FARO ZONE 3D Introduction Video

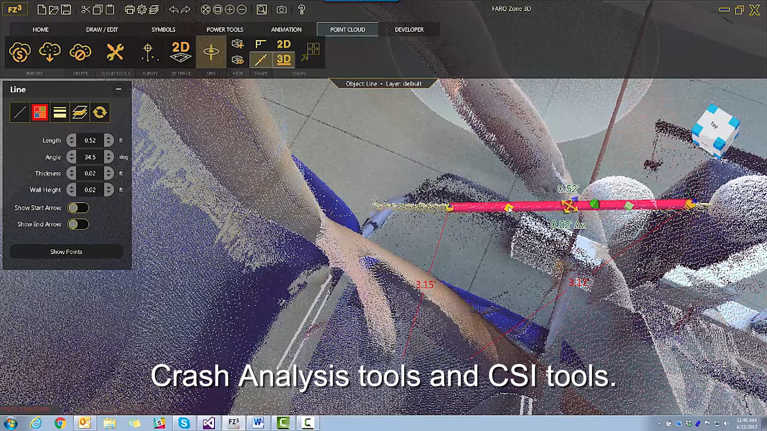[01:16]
Analyze bullet trajectories and blood spatter.
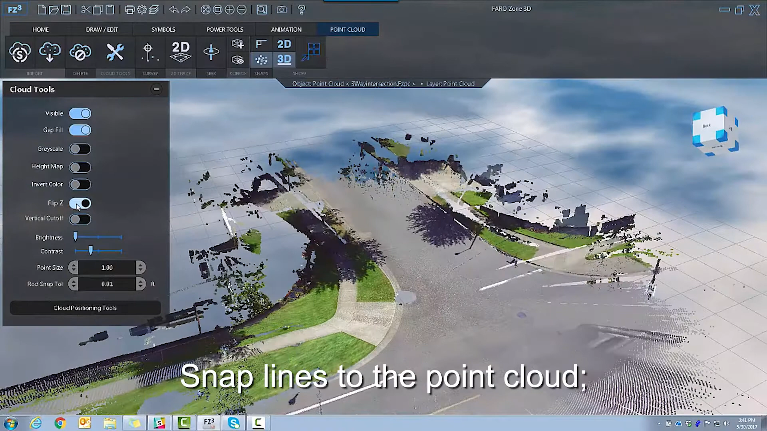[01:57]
Snap lines to the point cloud, show, hide and obscure parts with clipping boxes.